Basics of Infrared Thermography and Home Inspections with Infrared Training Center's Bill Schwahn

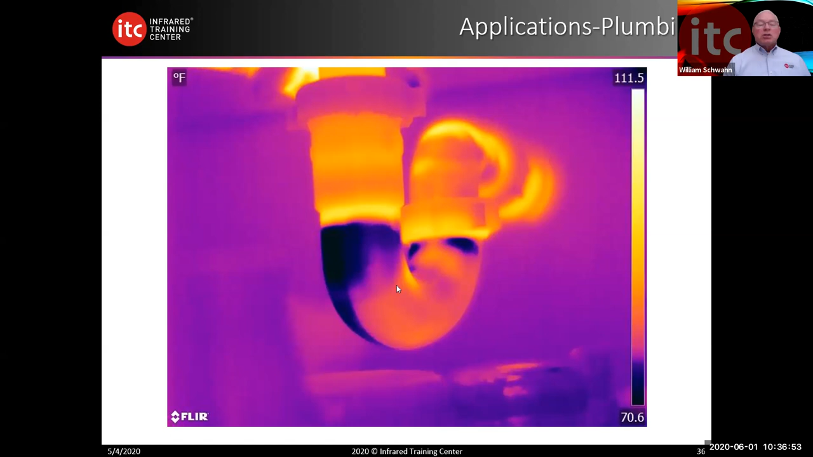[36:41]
On screen: scale top 111.5°F, scale bottom 70.6°F
The blockage has a different ability to emit the energy than the rest of the pipe. So you're seeing a difference here. More emitted radiation, less emitted radiation. Of course, we haven't talked about emissivity yet and we'll talk about that briefly as well. How hot is the water temperature? Again, something that's pretty simple with an IR camera. As long as we remember, it must be in focus. If your camera is out of focus or the image is out of focus, with an infrared camera, with a regular camera, if our image is out of focus, it looks distorted.
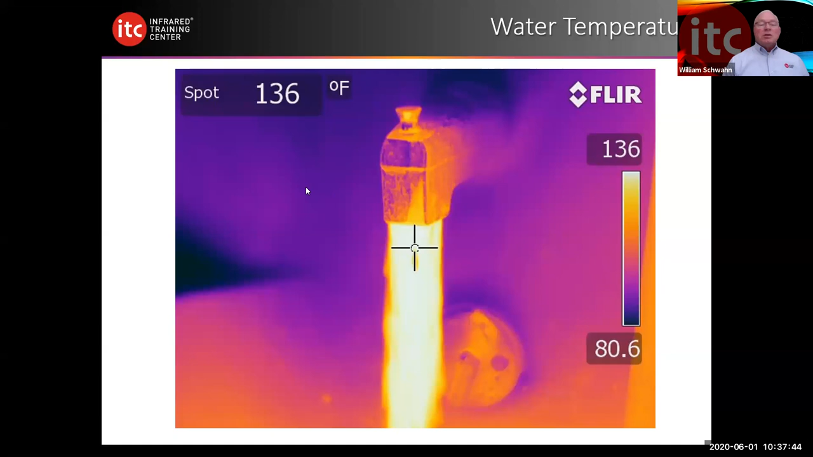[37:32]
On screen: spot 136°F, scale top 136°F, scale bottom 80.6°F
So we need to make sure that our camera is in good focus in order to take a temperature. This is a quantitative image. This would be one of the few examples we'd use as using the camera quantitatively. Another example of quantitative, although it could be qualitative, is radiators. We look at a radiator, we can see that there's a difference in temperature and there could be a partial blockage in this radiator that is not allowing
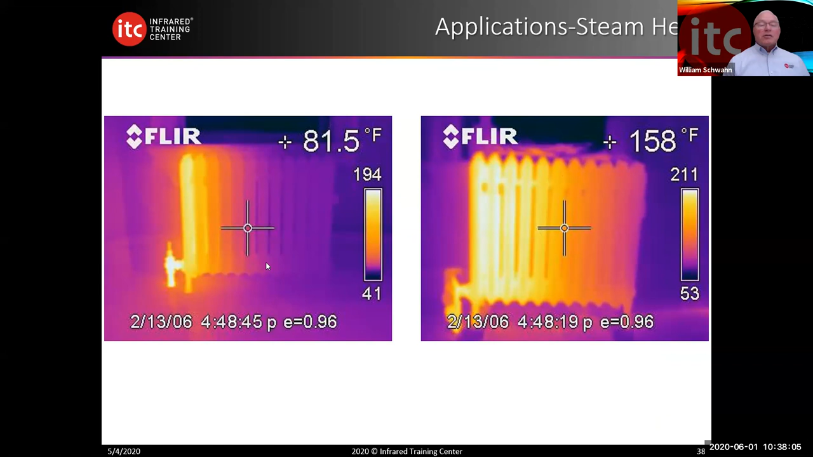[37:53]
the full flow of the fluid through the radiator. Infloradiant heat. Of course, this is region specific, but if we are looking at infloradiant heat, here you're seeing a perfect design and layout of an infloradiant heat system. It looks quite well. And here you're not seeing that.
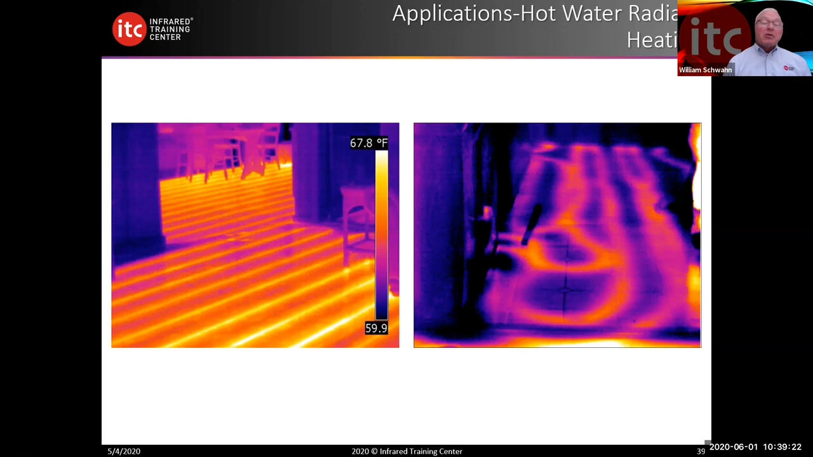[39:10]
On screen: scale top 67.8°F
They were well over 180,000 before this was complete because it was a very large kitchen area. So you think it might be something quite simple, but there was a demand that this be fixed and made correct. So IR can help us identify some things. HVAC. Here we see some HVAC leakage. This is in a basement. You can see the support unfinished basement here.
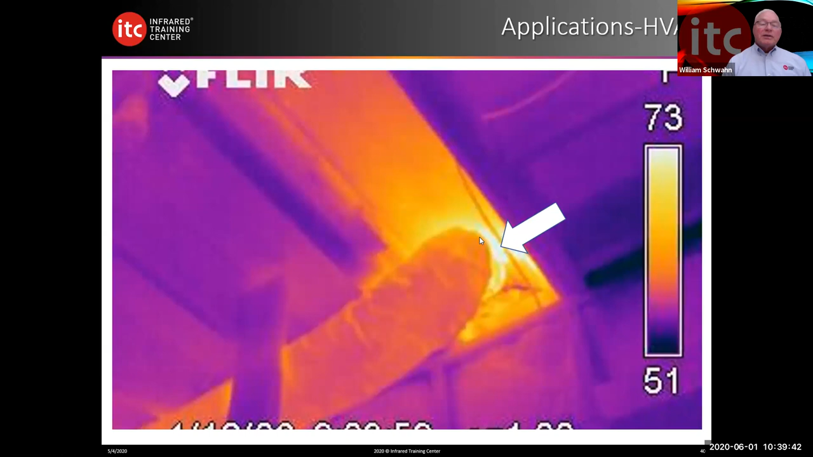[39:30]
We've got some air leakage here at the connection points. This is a rather interesting one I took in a crawl space. Notice that there was no, there were no heat distribution and when the heat was running, there's very little air flow through the grills. So looking down on the crawl space, what we found is during the installation process, the end never got put on this duct. So all the air that was being produced by the furnace
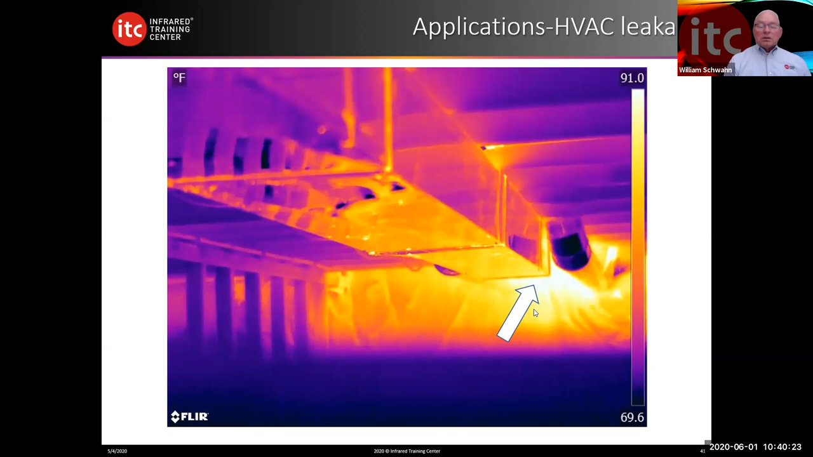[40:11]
On screen: scale top 91.0°F, scale bottom 69.6°F
unit was being blown directly into the crawl space. And we see a little bit of air leakage up here at the top as well. How about beehives, termites? Pests can be seen as well. Pests generate energy and if that energy is different than the rest of the wall or the rest of the component, you'll be able to see. Here's a good example of two different resolution cameras. Image on your left was taken with a 320 by 240 resolution camera. Image on your right was taken with an 80 by 60.
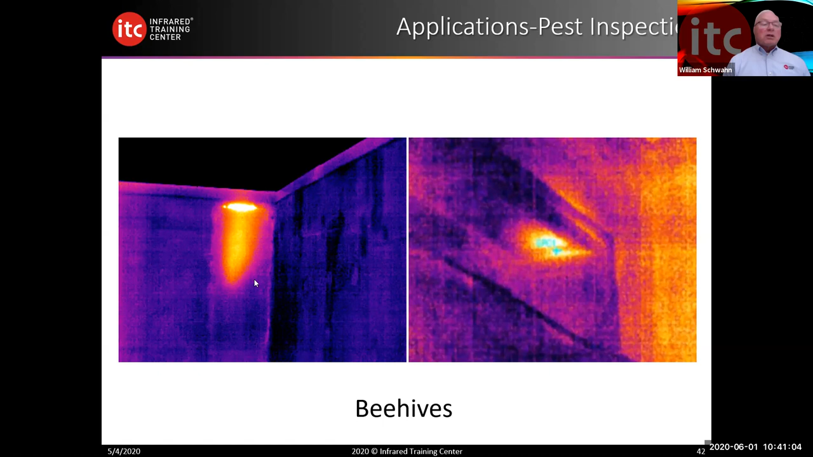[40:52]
The higher the resolution, the higher the number of pixels, the more detail we achieve. So you can see the graininess in this image and you can see a little bit more clarity over in this image. But pests sometimes can be easily seen as well. One of the new products we just came out with, and Ben had mentioned he likes a C2 and so do I. I enjoy mine. We just came out with a new camera called the C5. The C5 has a 160 by 120 resolution, but the major change here is there's cloud storage for all the images.